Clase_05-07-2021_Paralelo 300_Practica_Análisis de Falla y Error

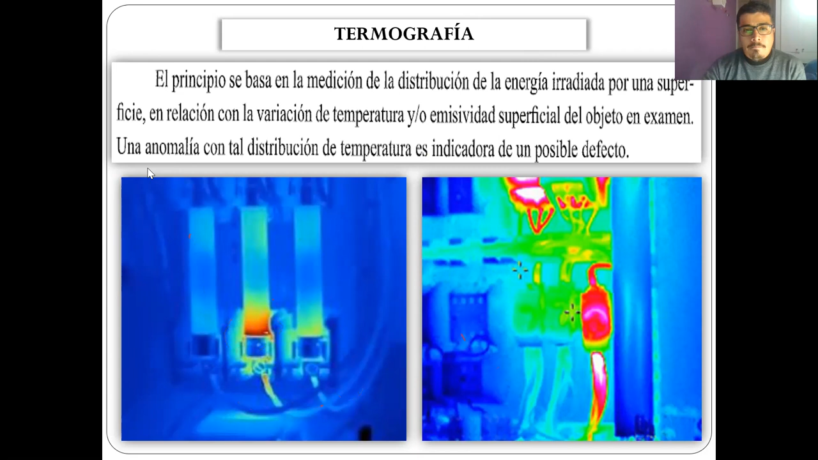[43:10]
busca y mide la la energía irradiada por las diferencias de superficie y va midiendo esa variación de temperatura ¿ya? analizadores de gases ¿ya? un nivel que lo vea uno diga no pero el nivel profeno es de los constructores ¿ya?